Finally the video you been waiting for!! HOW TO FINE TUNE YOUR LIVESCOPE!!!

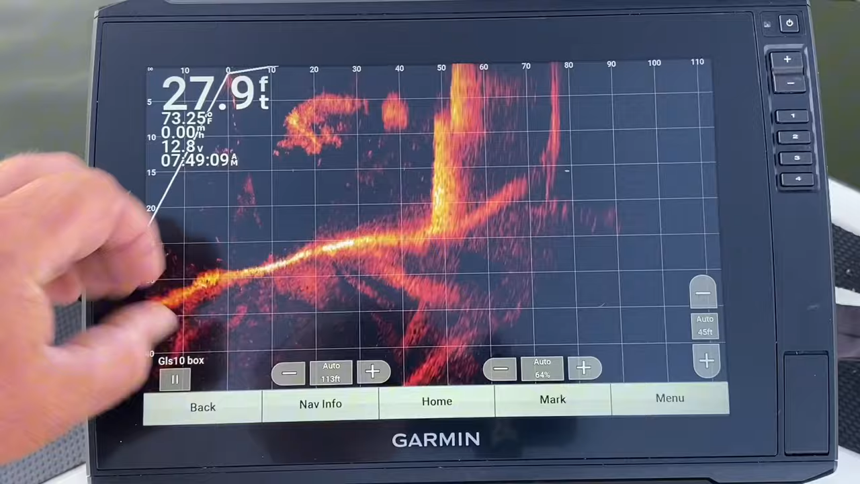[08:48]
On screen: depth 27.9 ft, water 73.25°F
So it's when it's all blowed out and saturated from the color, you can actually turn that backlight down and get you a little bit better image. So, all right, here we go. So menu, we're going to go into gain.
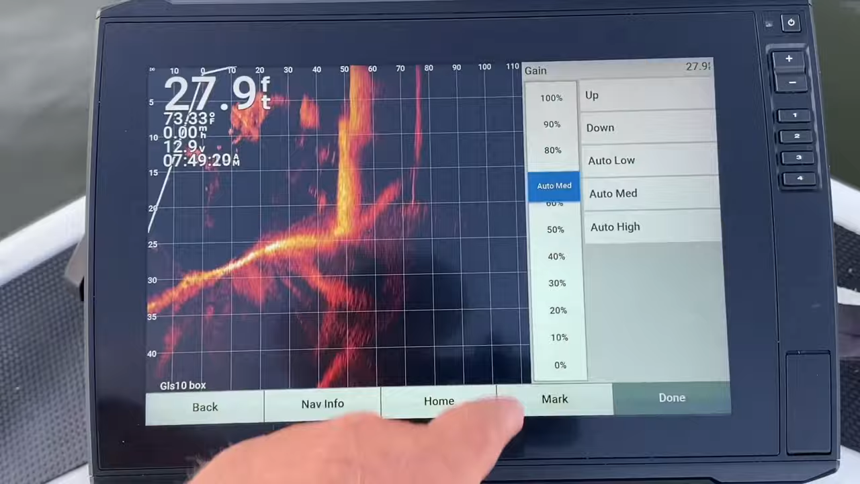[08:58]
On screen: depth 27.9 ft, water 73.33°F
My gain, I never run it more than about, I go between 50 to 70.
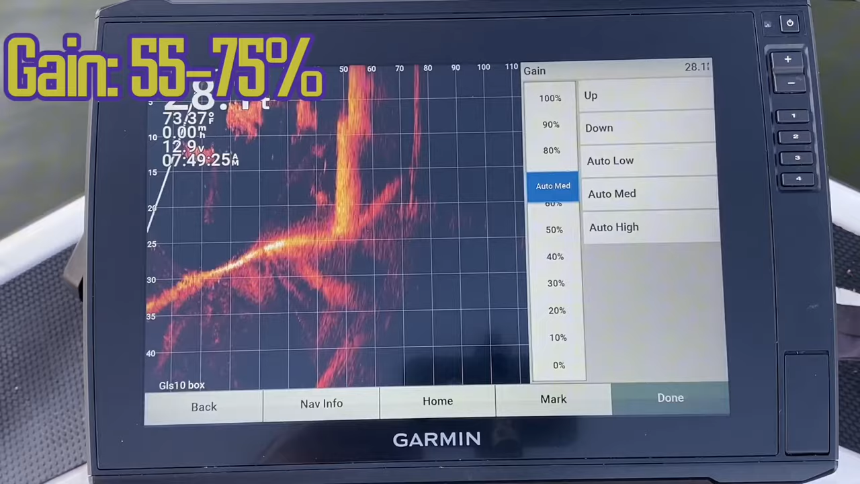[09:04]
On screen: speed 0.00 mph
That's the range that I run it in. I never ever really try to adjust it higher than that, because you get what is called color saturation.
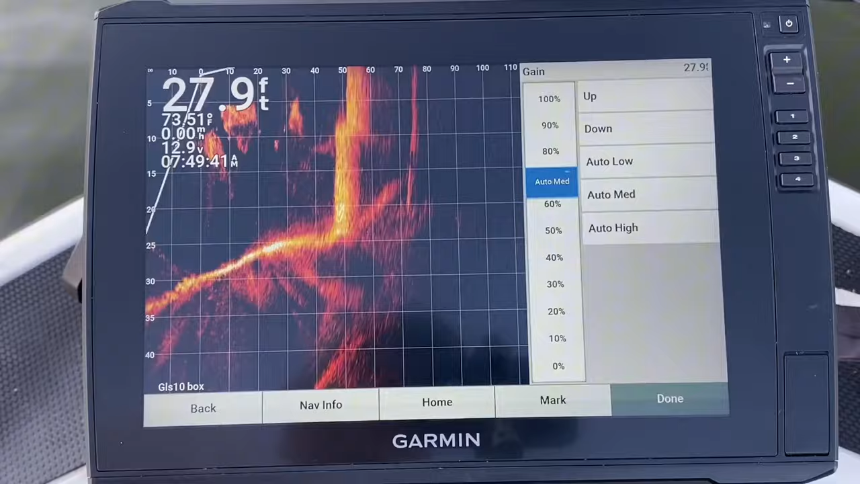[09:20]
On screen: depth 27.9 ft
That's the word I'm looking for. So what I'm going to do is I'm going to put this dude about 65.
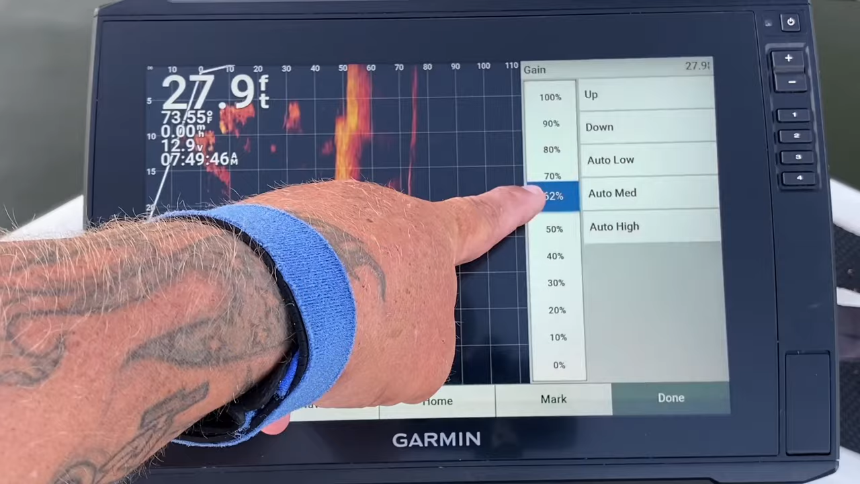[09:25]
On screen: depth 27.9 ft
Okay, we're going to go there. Boom. All right, there's that. We're going to go back.
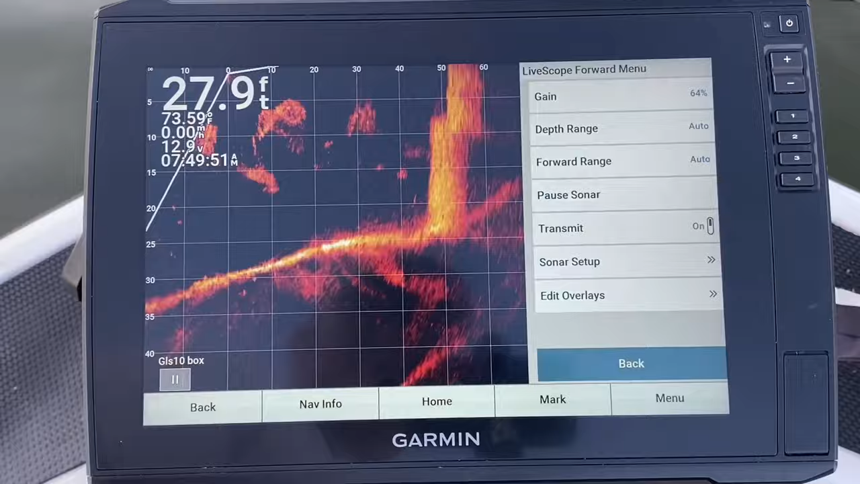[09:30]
On screen: depth 27.9 ft
We're going to go depth range. I always adjust my depth every time on the boat.
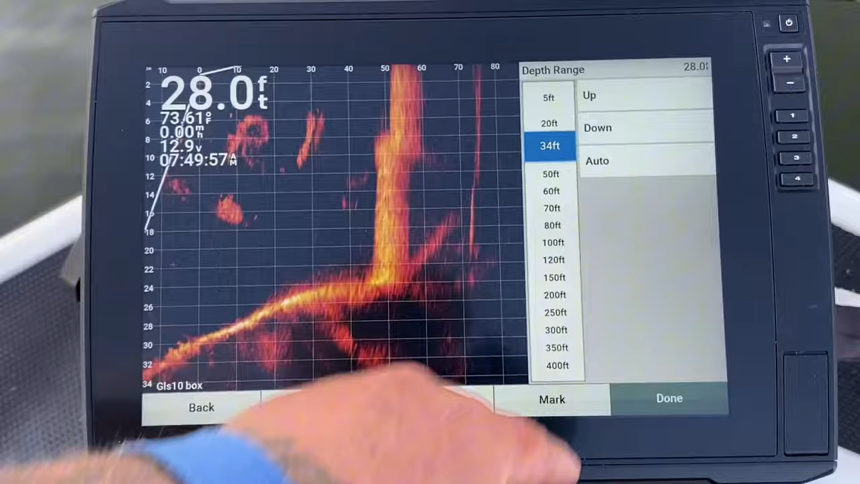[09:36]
On screen: depth 28.0 ft, water 73.61°F
We're sitting in 28 foot of water, so we'll do that. Okay, then we're gonna go forage range.
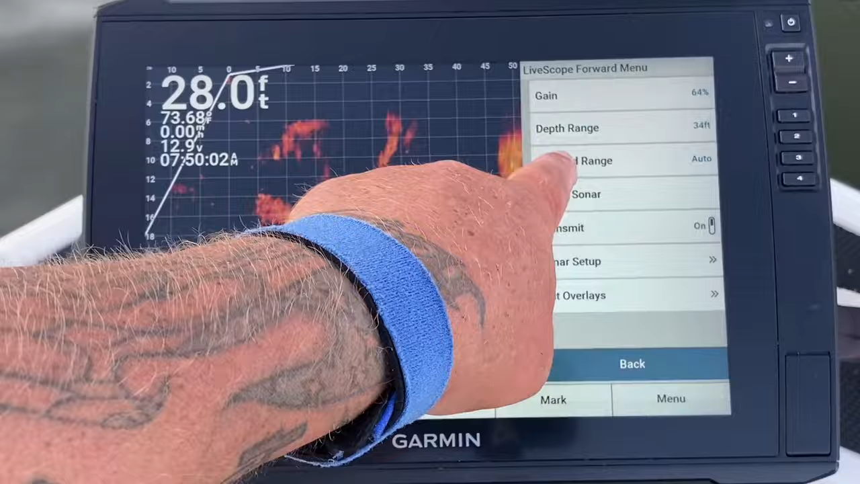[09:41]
On screen: depth 28.0 ft, water 73.68°F
We know that that's odd. We don't do the auto, so we're gonna zoom it into about
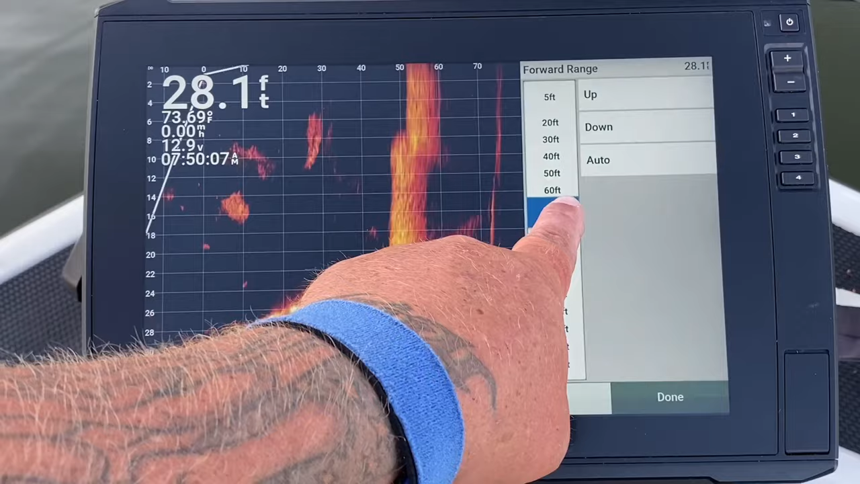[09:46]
On screen: depth 28.1 ft, water 73.69°F
61.
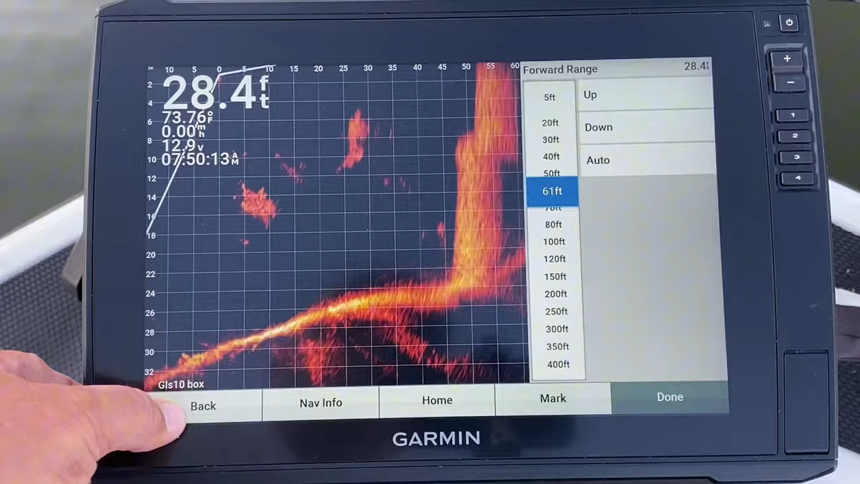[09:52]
On screen: depth 28.4 ft, water 73.76°F
Now listen, when you're searching for fish, shoot it out to 50 to 70. when you get closer to what you're wanting to fish, zoom it in for crappie.
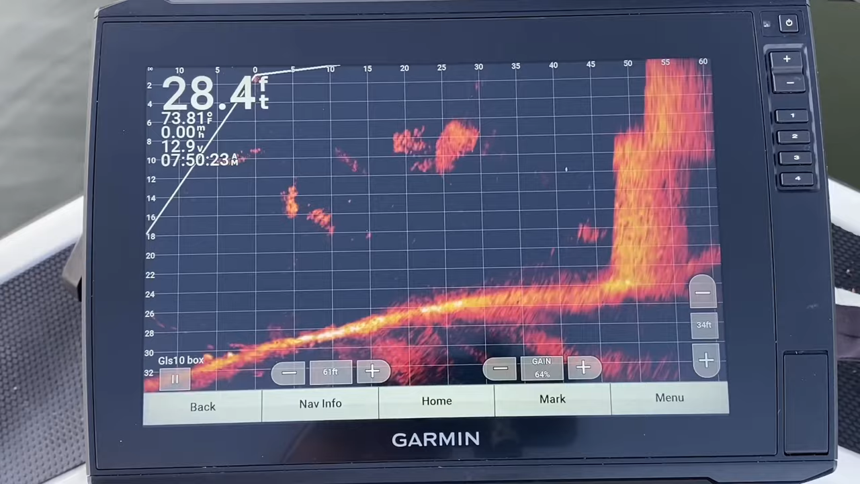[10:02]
On screen: depth 28.4 ft, water 73.81°F
If you're bass fishing, leave it a shot way out there. You know, never go more than a cast. If you can only cast 60 feet, then shoot it at 70 feet. There's no sense of blurring out any more than you have to.
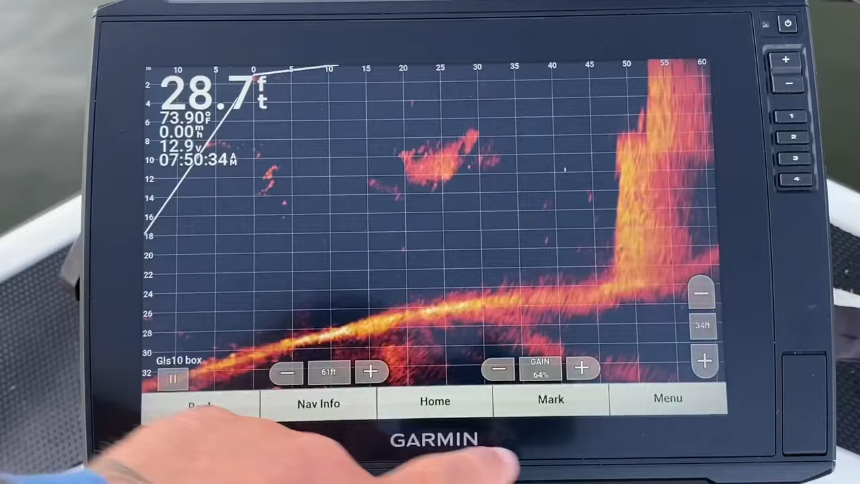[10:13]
On screen: depth 28.7 ft, water 73.90°F
All right, so let's go to sonar setup, appearance, color scheme.
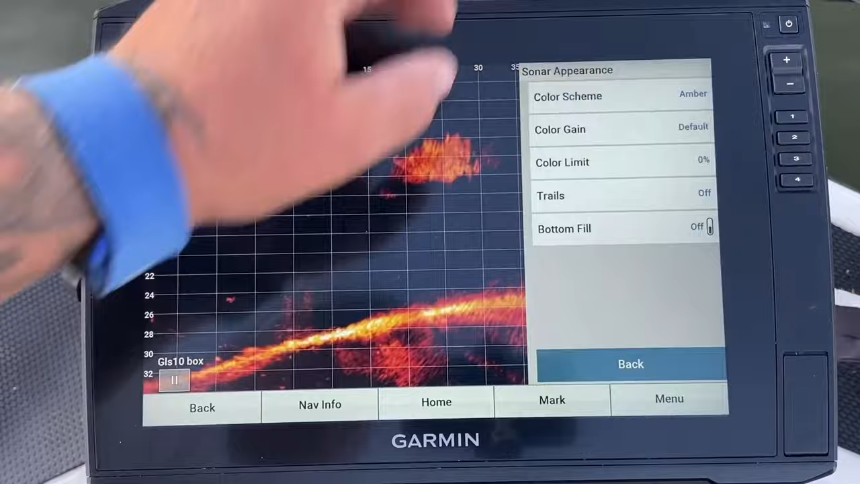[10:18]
We're gonna go to copper. I like copper.
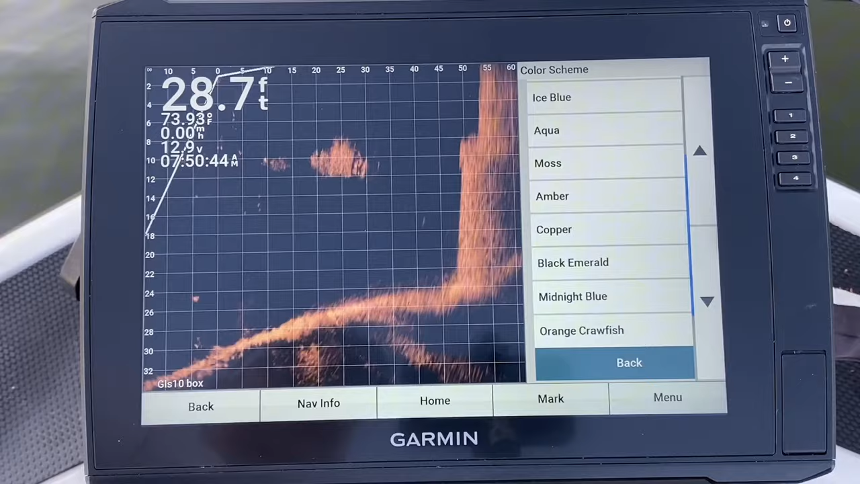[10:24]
On screen: depth 28.7 ft, speed 0.00 mph
It's easy on my eyes. Black emerald is another good one, but I'm a copper guy.
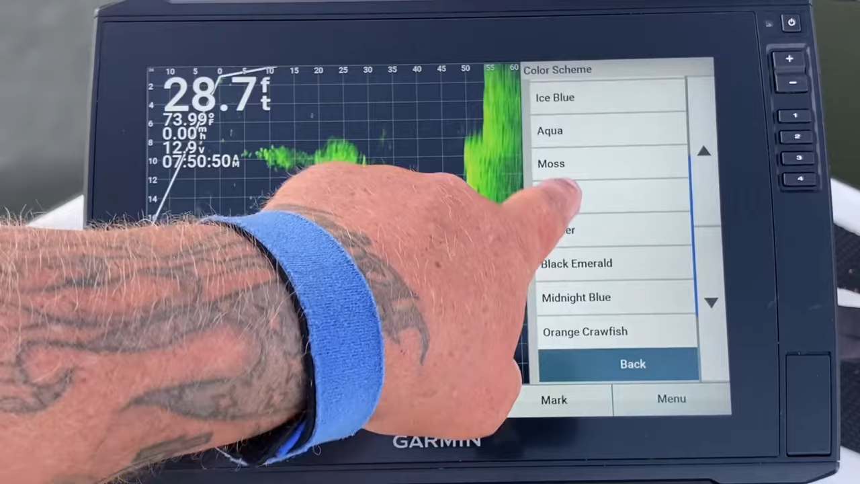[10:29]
On screen: depth 28.7 ft
You can adjust this how you want it. Okay, color gain.
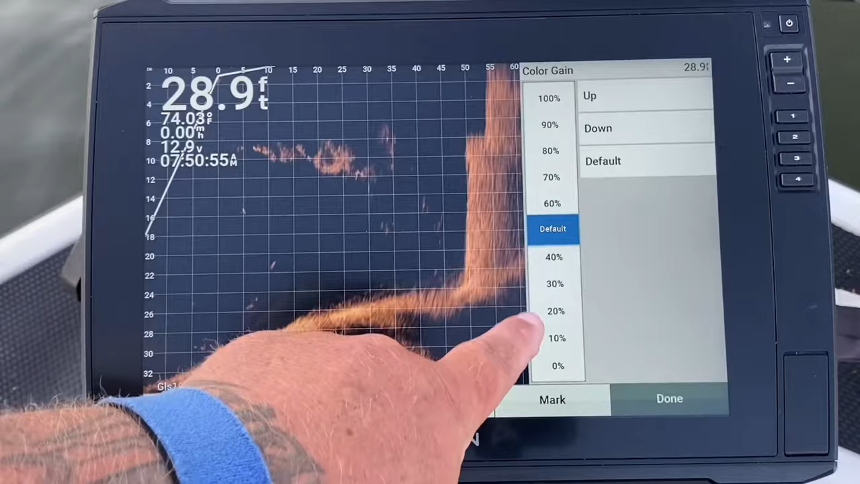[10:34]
On screen: depth 28.9 ft, water 74.03°F
This is a lot of people say, turn this dude way up. Look how much it blows that image out.
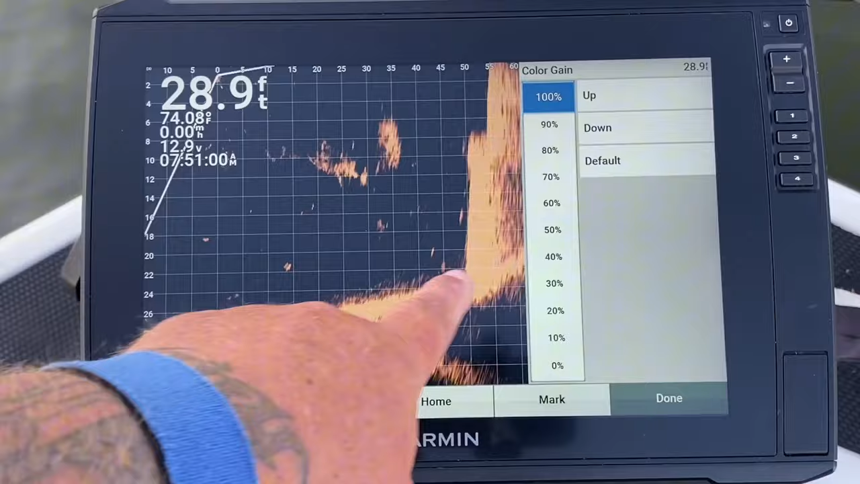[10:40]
On screen: depth 28.9 ft
It saturates that image. You never want your color gain to be more than 5% of your overall gain.
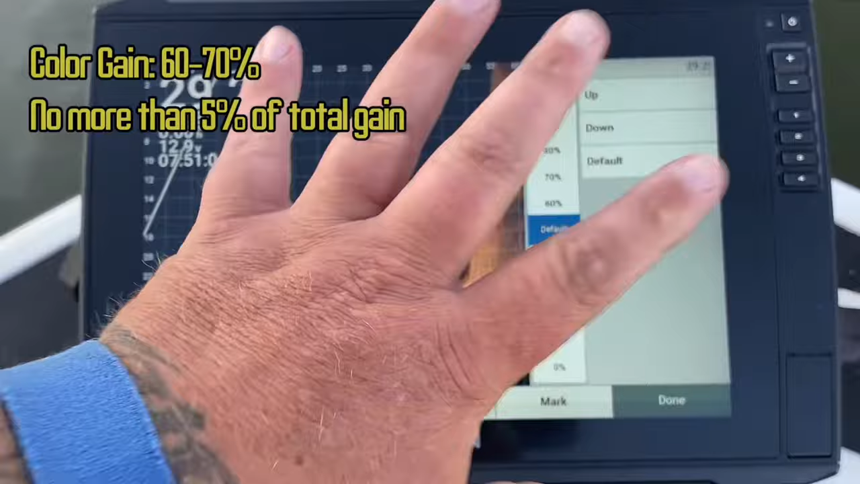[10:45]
Rather, 5%, no more or no less.
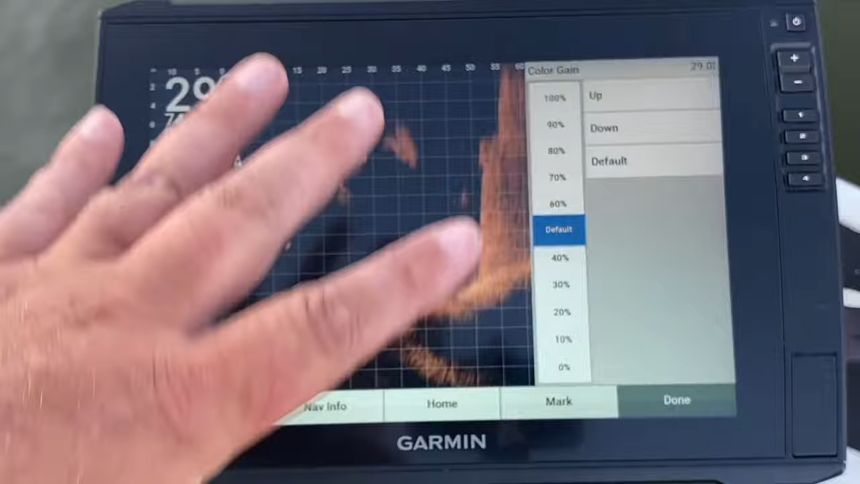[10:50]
So I'm at 65, so I'm gonna go with my color gain.